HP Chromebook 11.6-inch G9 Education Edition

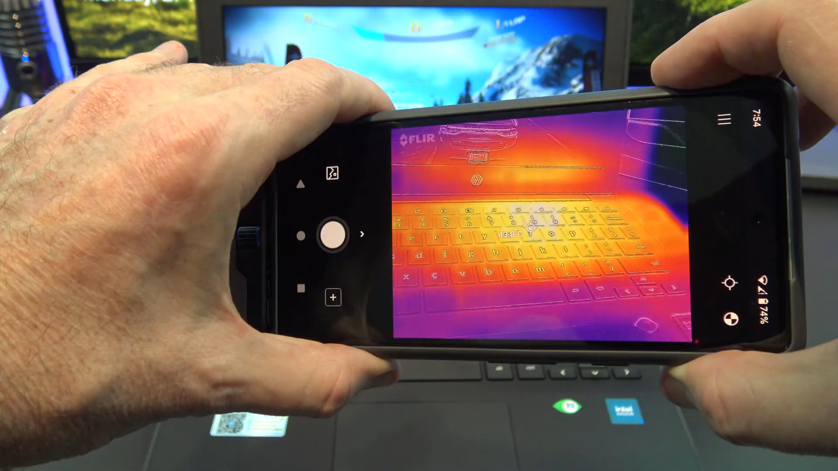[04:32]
When running games, we can use the flare camera to show how hot the Chromebook gets.
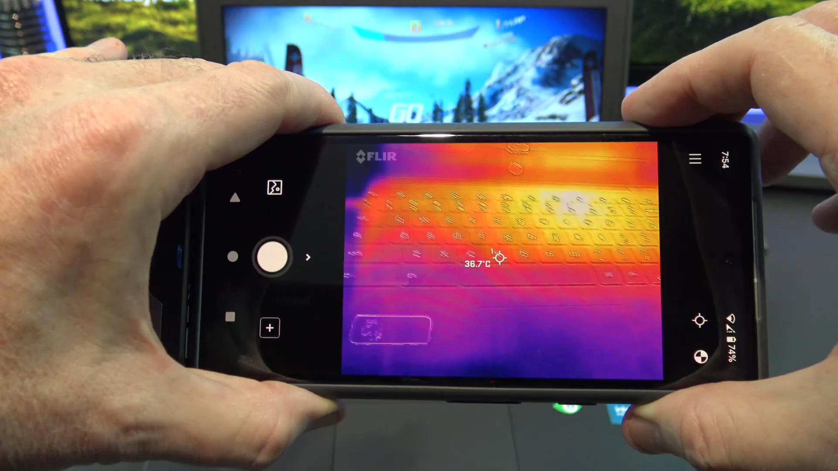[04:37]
On screen: spot 36.7°C
It gets to about 42 degrees over the keyboard, so it's doing a lot of processing there.